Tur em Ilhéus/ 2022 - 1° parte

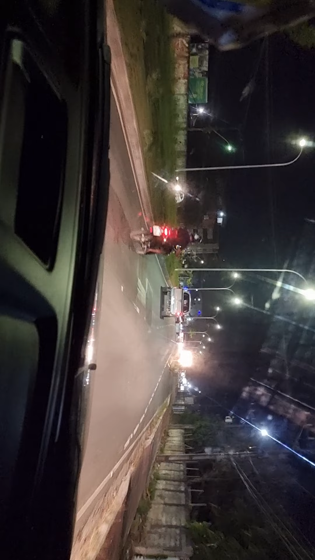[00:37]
acabou aquela fila imensa que se formava aqui antigamente,
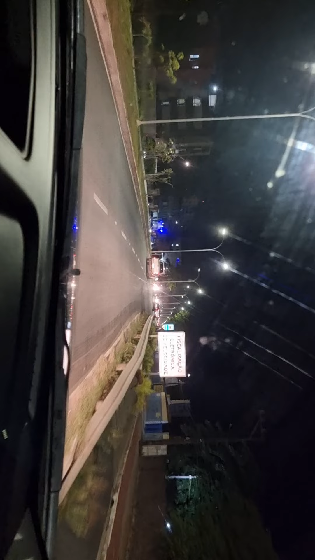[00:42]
que era terrível, muito terrível, mas agora depois que duplicou, para as paradas aí rapidinho, ficou muito boa, para o próprio detenimento, geralmente o lugar que a gente fica muito é esse, o lugar daqui do Sul,
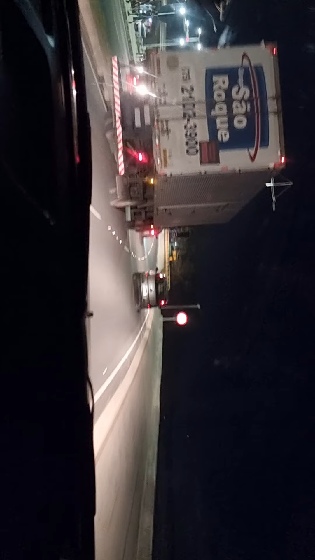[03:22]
tem uma visão bem legal, vou diminuir mais, porque vai passando aqui um caminhão baú, para que ele não tire, olha lá a ponte, ali ela vai mudando de cor, amanhã durante o dia nós filmaremos essa parte,